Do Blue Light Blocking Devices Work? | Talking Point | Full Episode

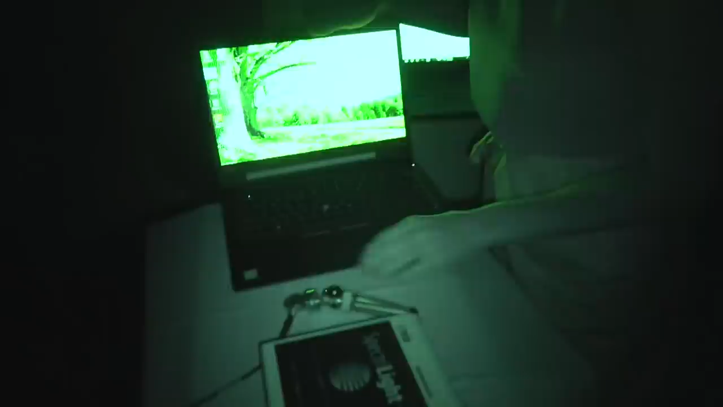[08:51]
Mobile phone. I'm just going to put that there.
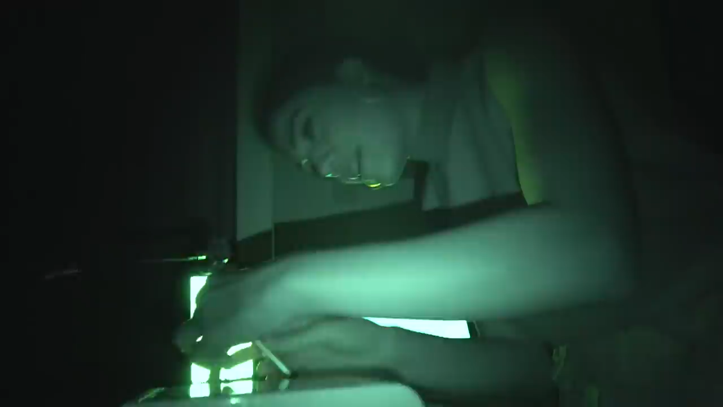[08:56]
Okay. And then I click scan. There we go.
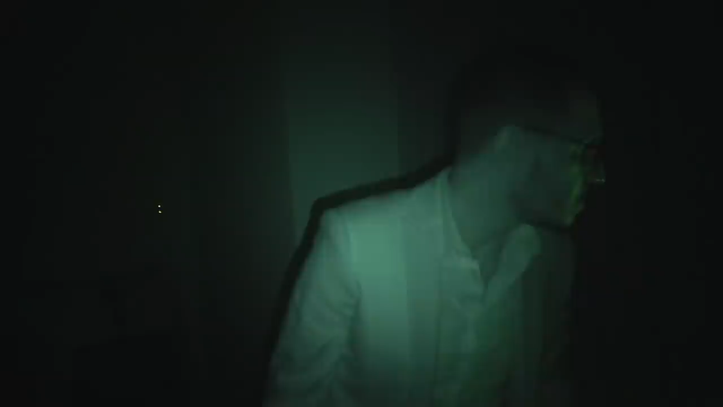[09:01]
In a matter of minutes, we have the results. Lights. Okay. Lights.